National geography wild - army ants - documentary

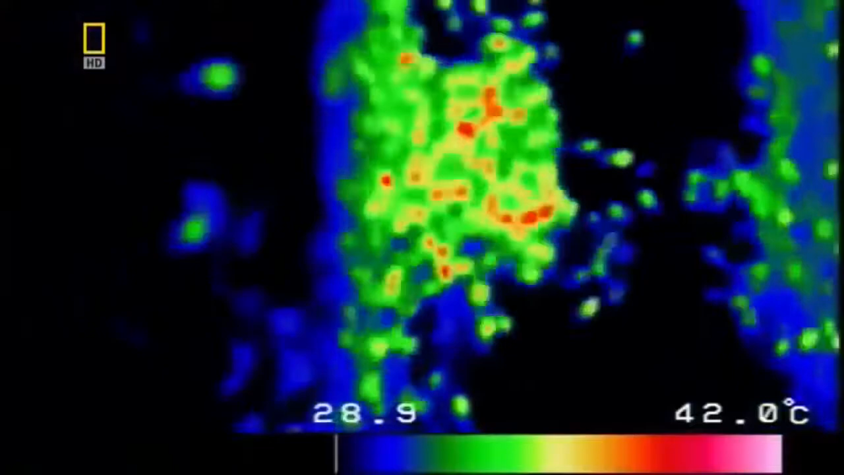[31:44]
On screen: scale top 42.0°C
For 20 minutes, the squirming orb presses onto its prey. Bees die.